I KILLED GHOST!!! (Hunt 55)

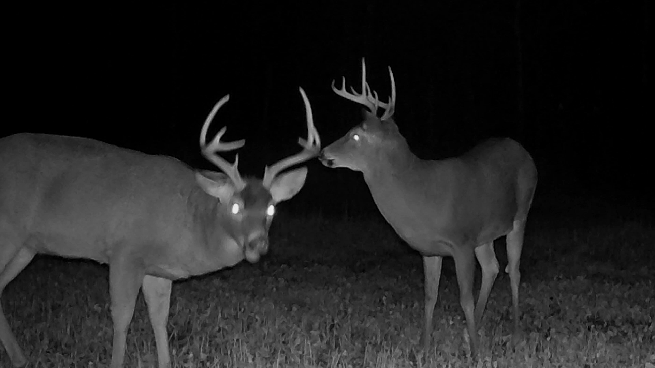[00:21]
none of which are during the day, but last night, the buck I call Ghost was in there right after dark, so,